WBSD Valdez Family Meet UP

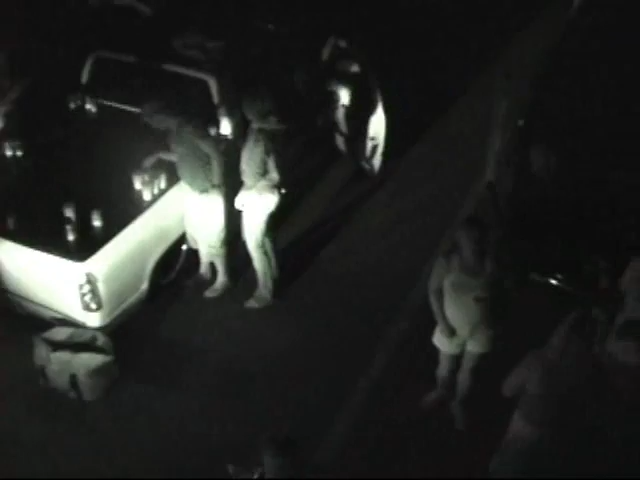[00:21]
And don't forget the one and only. Little Jacob Valdez. Look at this guy. Big deal.
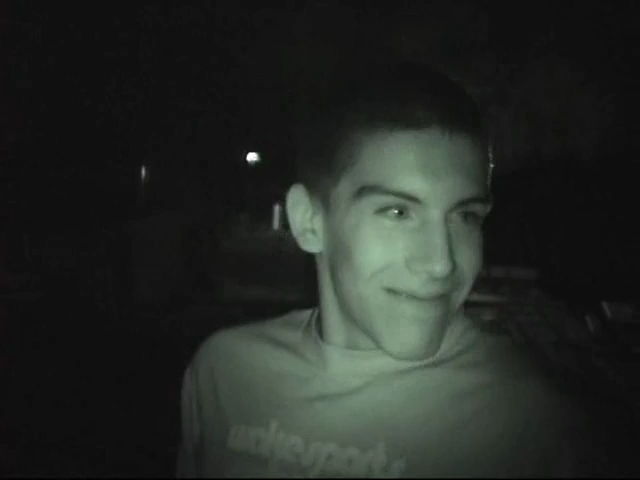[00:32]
You're very sparkly in night vision, you know that? No way, am I really? You are. You're pretty sparkly. Is it my braces? Your braces and your eyes, they're both glowing. Hey, Ian!
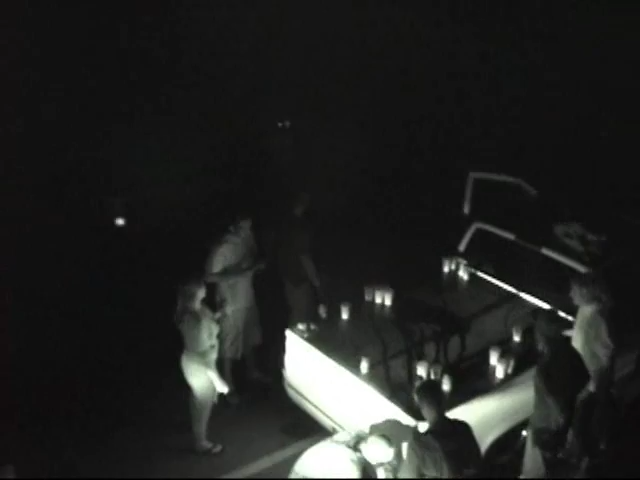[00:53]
Somebody knows how to throw a party. Look at that.
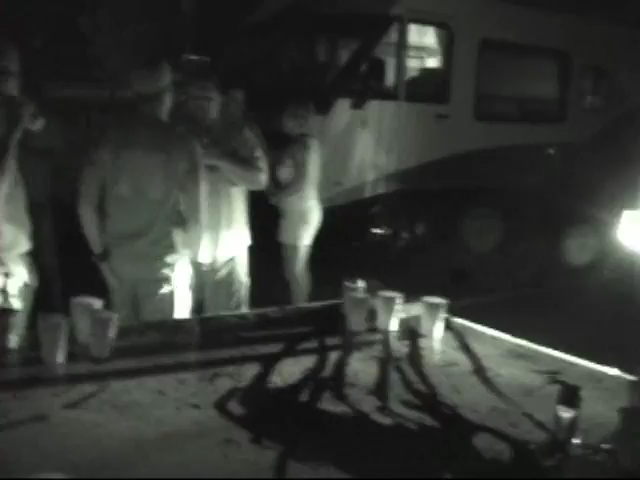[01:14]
Oh, man, the camera's on. The camera's on. Let's back up, see if he makes it. Look at the freaking staging right here. Look at this. Delay game. Get out of there, Joe. Oh, whoa, look at that. Look at that. Oh, he took it. It's in though. That cup.
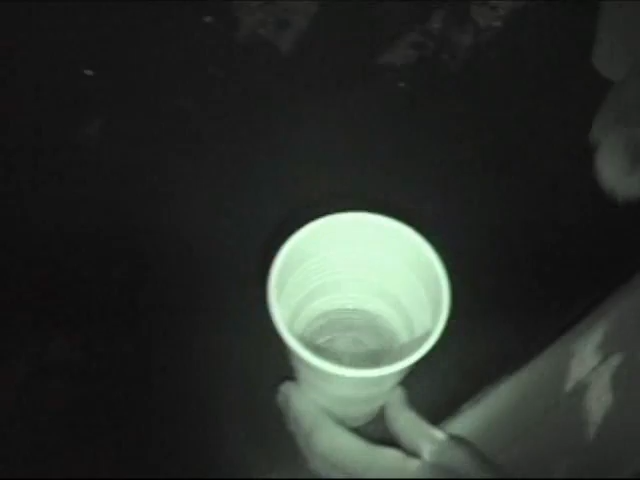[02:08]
Look at that! Oh, he took it!
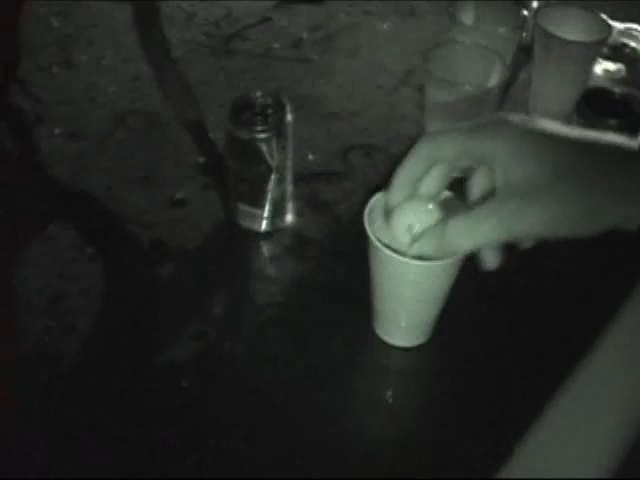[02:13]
It's in though! My cup!
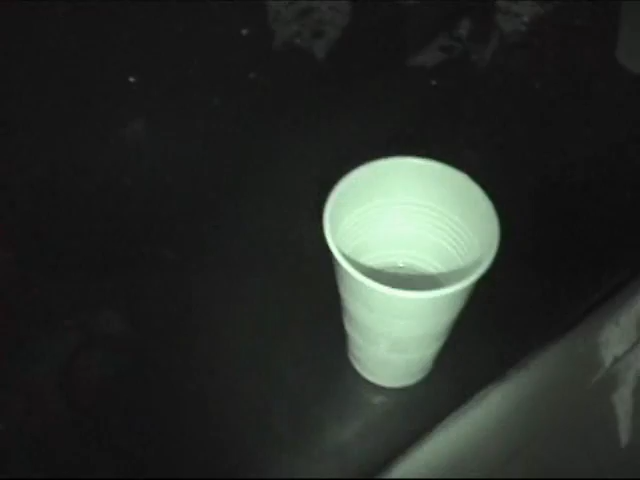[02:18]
It was in the cup! Oh!